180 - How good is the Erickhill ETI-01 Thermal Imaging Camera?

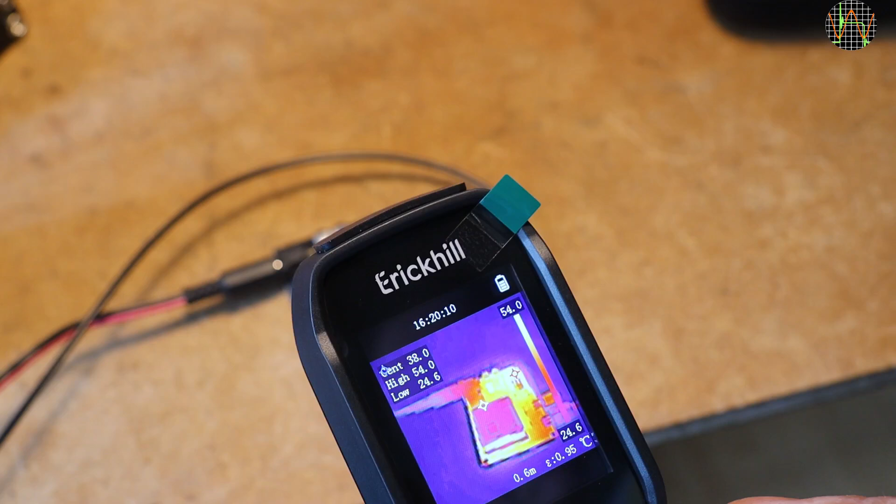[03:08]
On screen: scale bottom 24.6°C
This is demonstrating that due to the wide field of view,
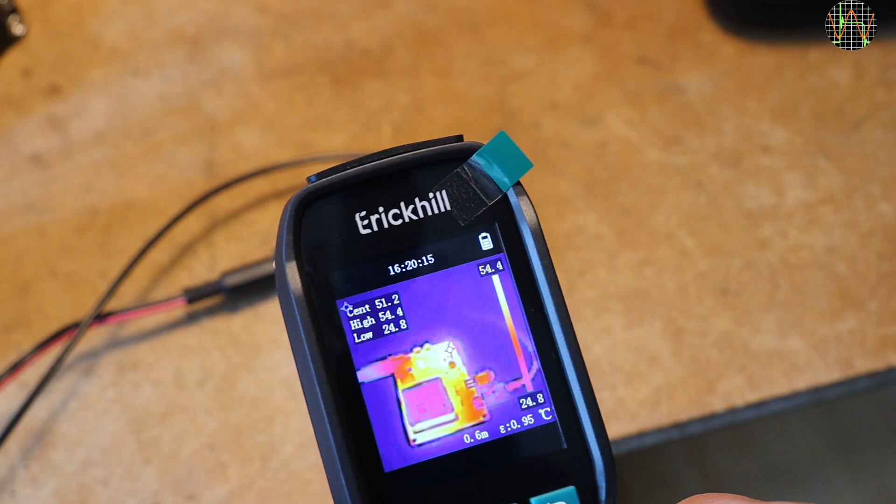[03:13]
On screen: scale top 54.4°C, scale bottom 24.8°C
the PCB looks pretty small if you hold the camera about 30 cm or 1 foot away from it.
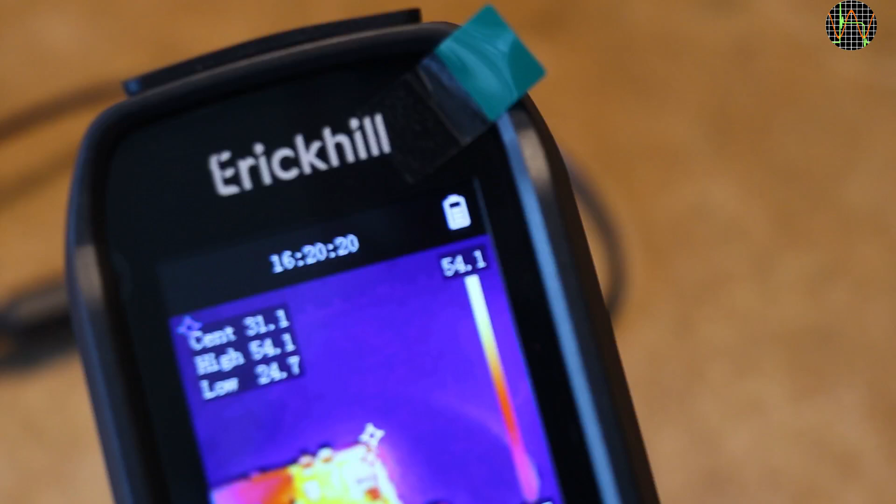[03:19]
The camera shows the temperature at the center, the highest and the lowest and indicates where these points are.
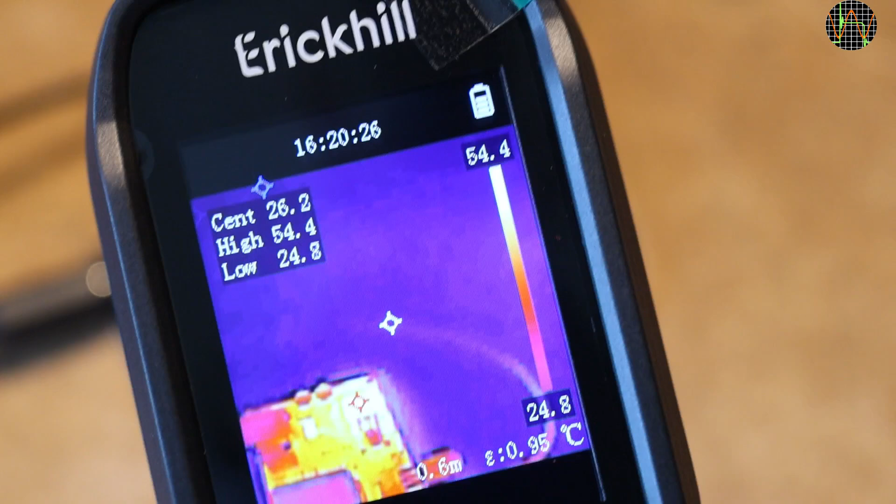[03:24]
On screen: spot 26.2°C, max 54.4°C, min 24.8°C, scale top 54.4°C, scale bottom 24.8°C
It also shows the distance setting of 0.6 meters and the emissivity setting of 0.95. Both of these are the default values after reset.
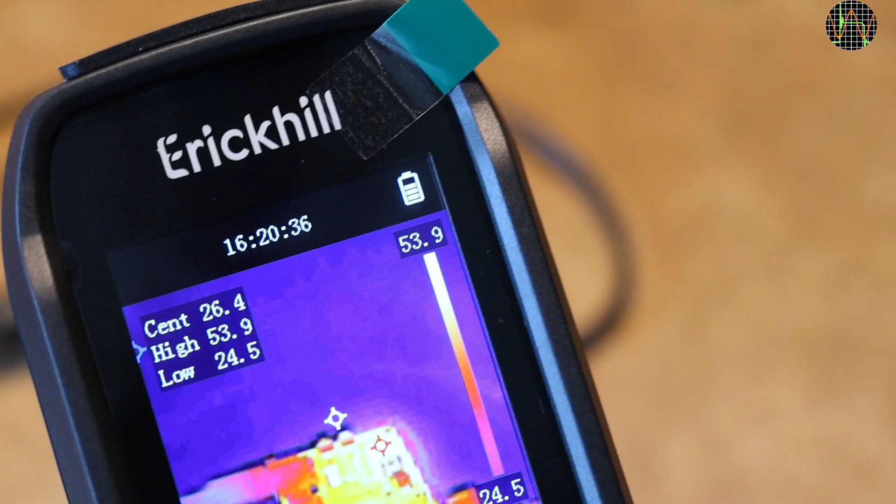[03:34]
So for a real temperature measurement, these should be modified.
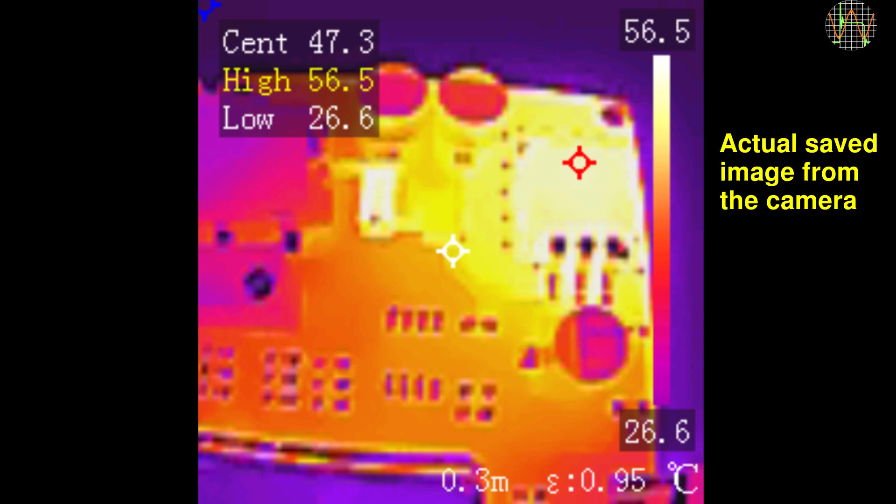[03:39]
On screen: spot 47.3°C, max 56.5°C, min 26.6°C, scale top 56.5°C, scale bottom 26.6°C
But as I mentioned, if there is room for the camera, it is possible to get much closer enabling pretty good images of individual components on the PCB.
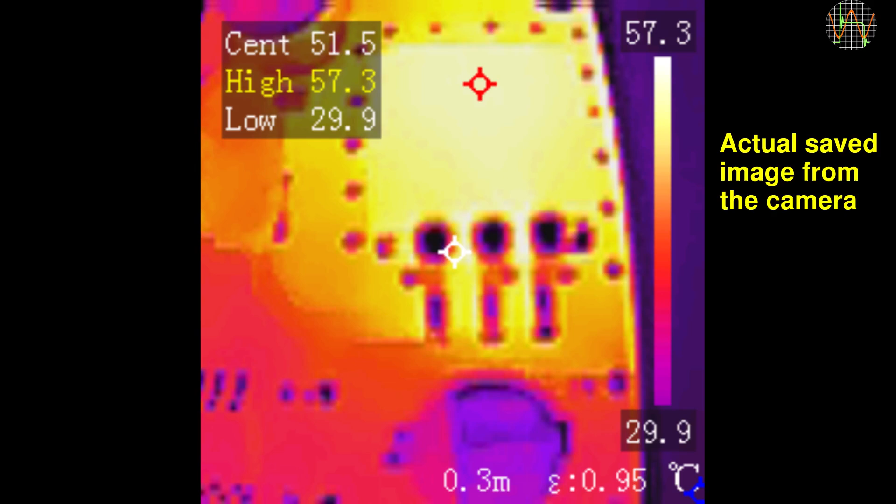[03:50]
On screen: spot 51.5°C, max 57.3°C, min 29.9°C, scale top 57.3°C, scale bottom 29.9°C
It is not as good as a thermal camera with a macro lens, but usable.
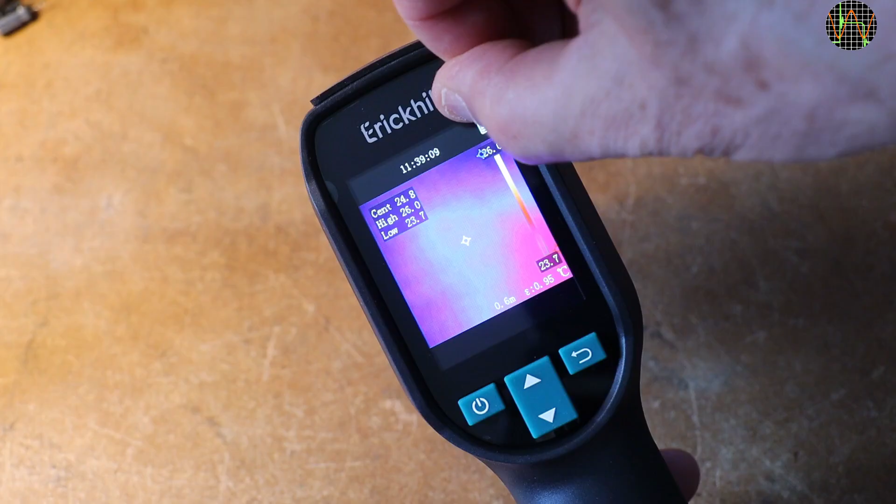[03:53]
On screen: max 26.0°C, scale bottom 23.7°C
Removing the protective film on the display.
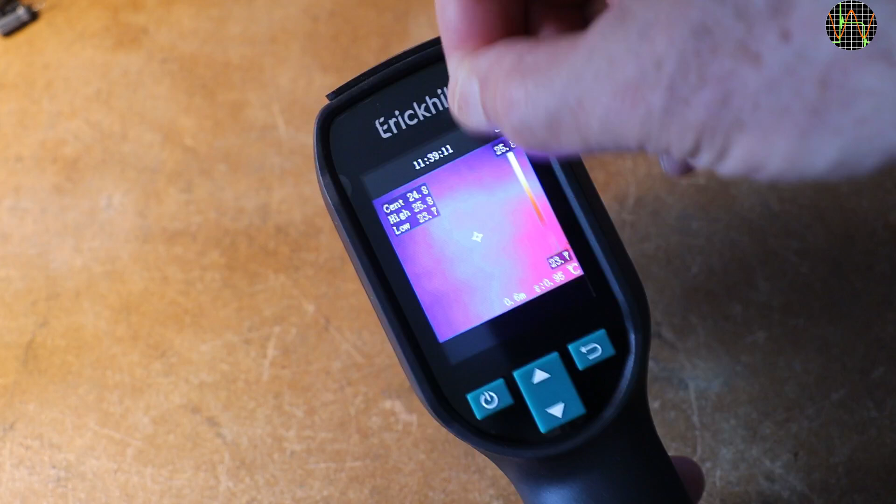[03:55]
Oops! But not to worry, I managed to grab the film and here it goes.
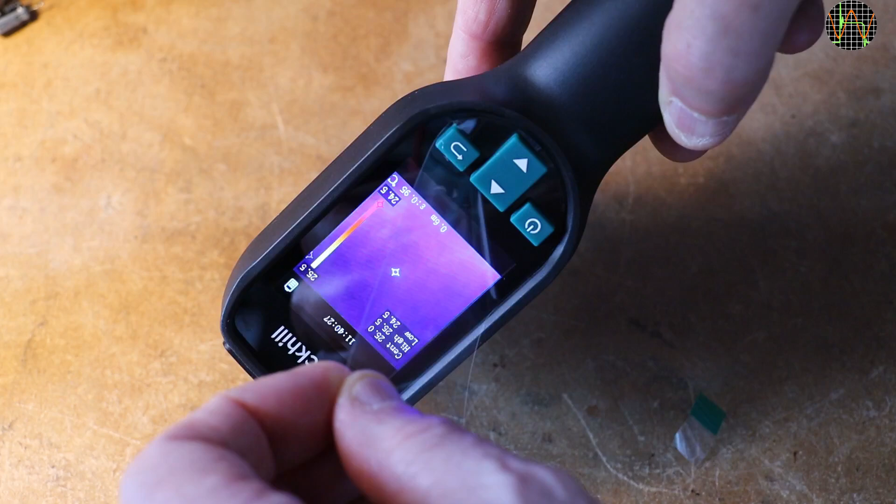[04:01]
Operation is very easy. We have the power button and a long press turns the unit on. A short press on the power button
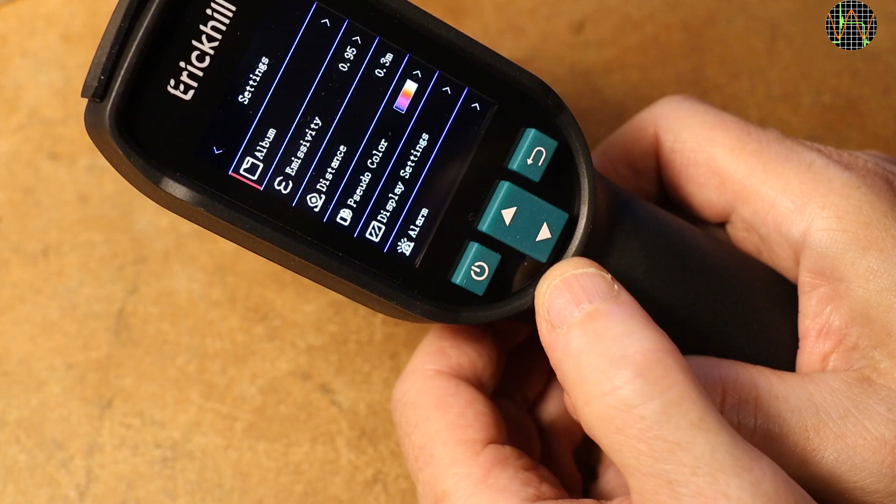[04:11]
selects the option, the return key brings you back.
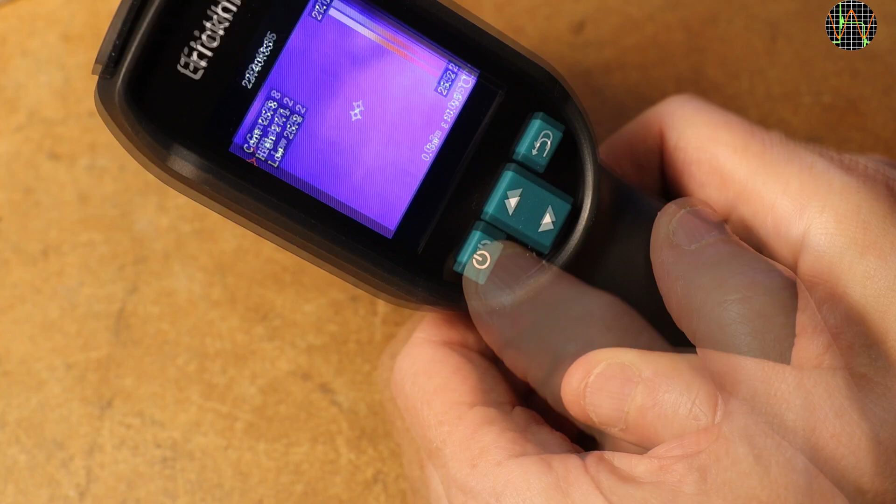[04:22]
And a long press on the power button turns the unit off. All very easy and intuitive. This thermal imaging camera has no second camera for visible light, so the infrared image is all you get.
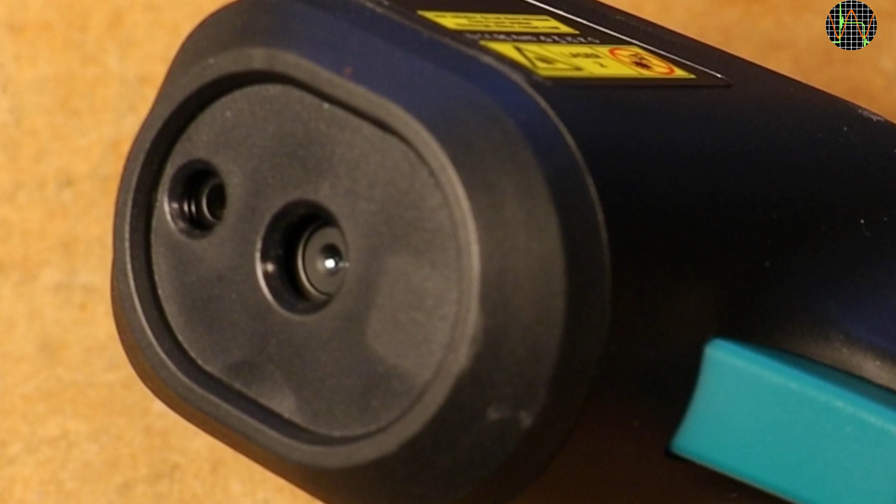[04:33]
Its lens is nicely recessed for protection, which is good. The second object installed on the front of this camera is actually a laser and like on an infrared thermometer, the trigger button shoots a laser, but you can turn the laser off in the settings.
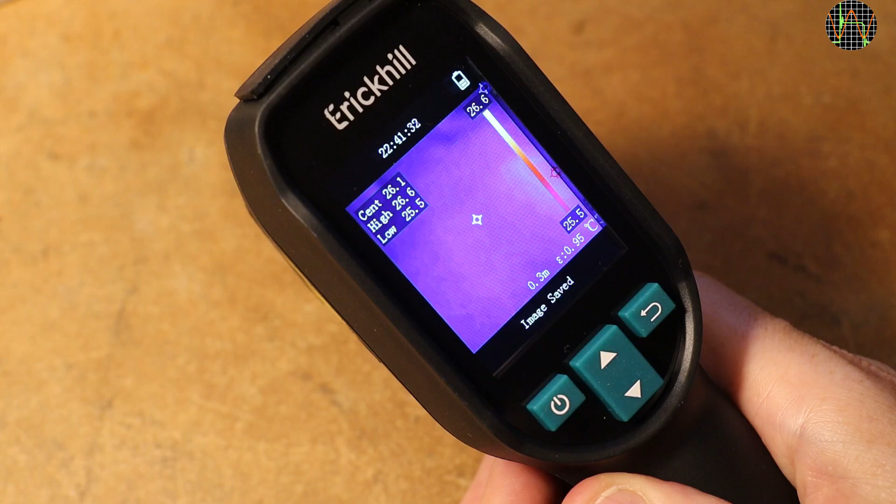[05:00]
On screen: scale bottom 25.5°C
Releasing the trigger not only turns the laser off, but also takes a snapshot of the thermal image and saves it in the camera's memory. So, if you use the laser a lot, you will end up with a lot of saved images, whether you want them or not. The camera has a tripod mount on the bottom which is nice to have.